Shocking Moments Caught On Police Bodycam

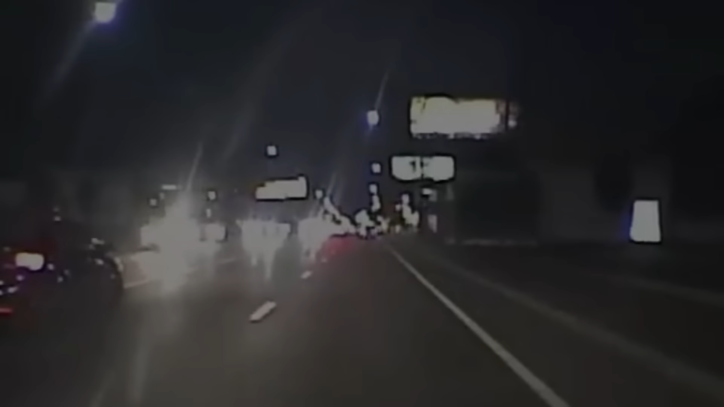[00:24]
October 13th of 2018, Columbus, Ohio. Police spot a driver who's swerving between lanes. This would prompt a traffic stop, and the driver pulls into a nearby parking lot. It was suspected he was driving under the influence of something.
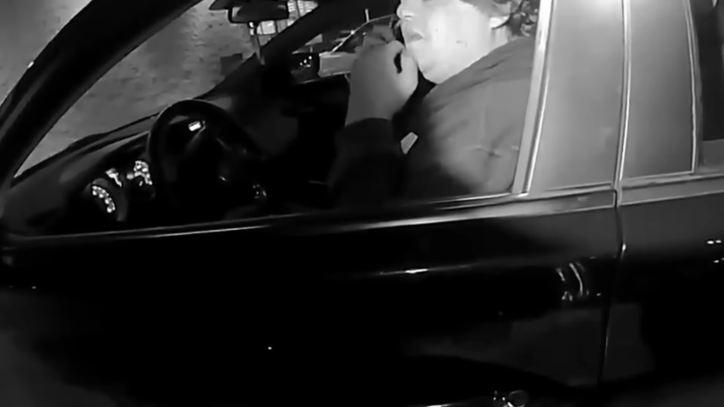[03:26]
His constant spacing out, mumbling, and the fact that he told someone on the phone that he was on the phone is definitely suspicious.
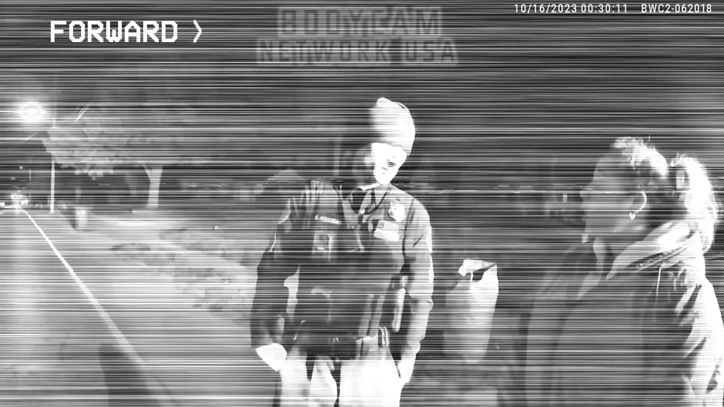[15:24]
slurred speech, failing to obey simple commands,
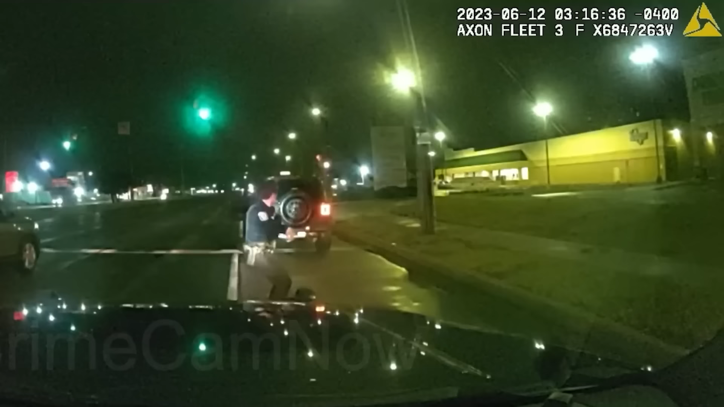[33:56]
The first officer latches onto the truck so as not to be dragged and repeatedly tells him to stop.